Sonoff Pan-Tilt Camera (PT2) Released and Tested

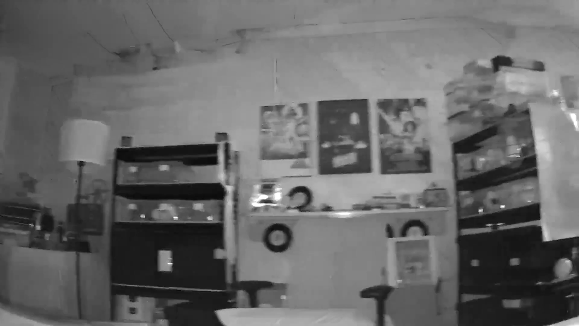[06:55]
The infrared night vision, for instance, works as well as any other similar camera of good quality.